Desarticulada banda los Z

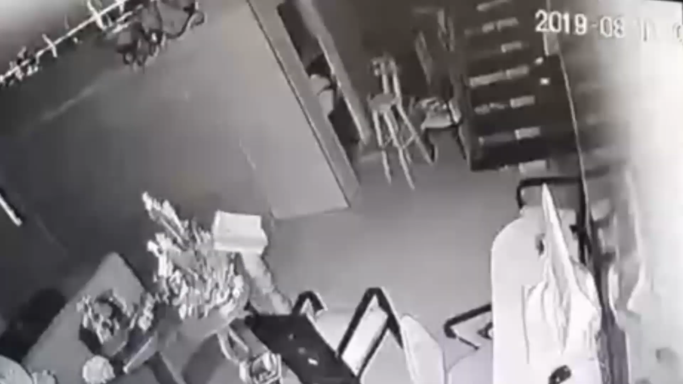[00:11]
Resultaron ser los delincuentes que quedaron grabados en las cámaras de seguridad de una vivienda en el barrio San José Donde su propietario,